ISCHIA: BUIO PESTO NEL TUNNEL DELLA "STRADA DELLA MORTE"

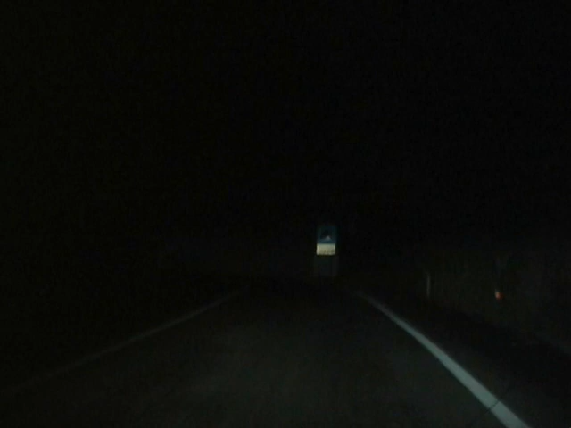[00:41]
e ora in quel tunnel è proprio buio pesto. Assurdo. Dinanzi all'insensibilità politica e amministrativa del duo provinciale Desiano-Ferrandino,